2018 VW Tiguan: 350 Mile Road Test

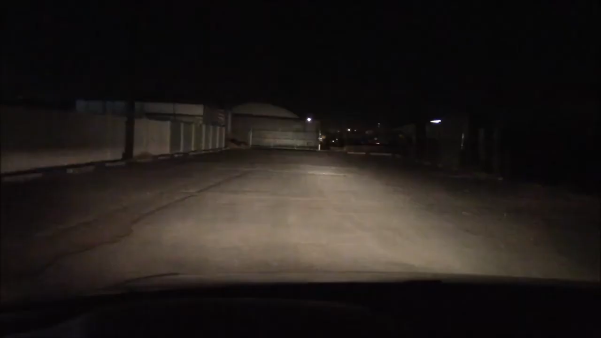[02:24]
Here we have the headlights on a building 300 feet away with the high beams. Plenty of light here. Good spread, too. Some of the best headlights I've ever tested. Now we go to the low beam. Wow. Even reaches out. I think this is the further slow beam, again, I've ever reviewed. So, A plus for the VW headlights here. By the way, this vehicle also has cornering lights.